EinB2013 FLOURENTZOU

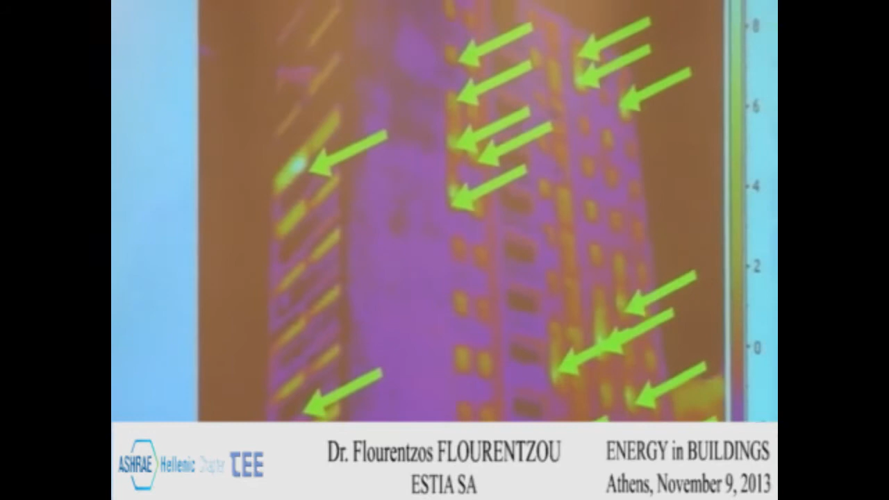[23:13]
So I tried with the thermal camera to identify when it was minus 4 temperature, outside temperature was minus 4. You see almost 30% of windows are open.
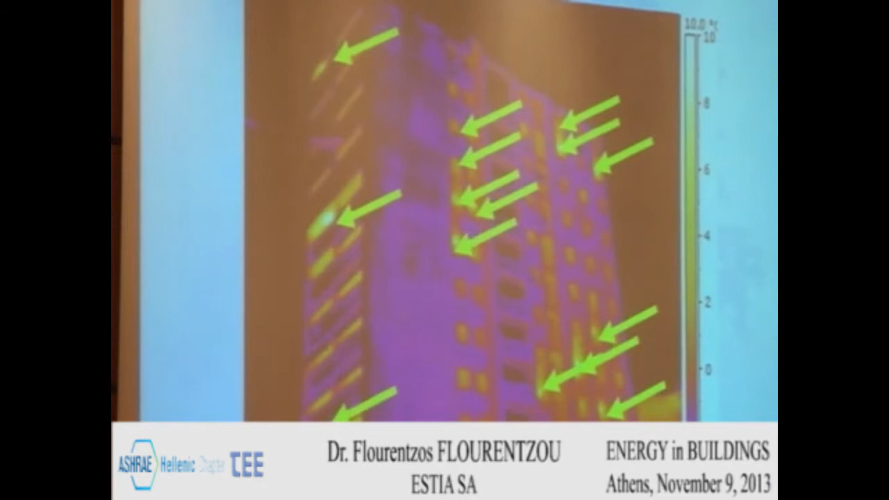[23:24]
And then you can ask yourself, what is the meaning of air tightness in this case? And more windows. And according to code calculation, user behavior is evacuated.
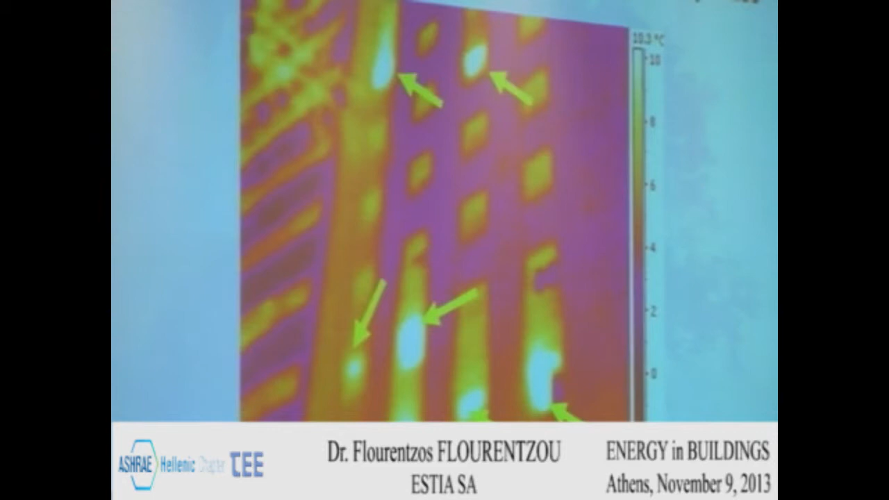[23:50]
We have a standard behavior. But designers should take it into account like real consumption does, because real consumption takes into account the user behavior. Here I can show another example with blinds.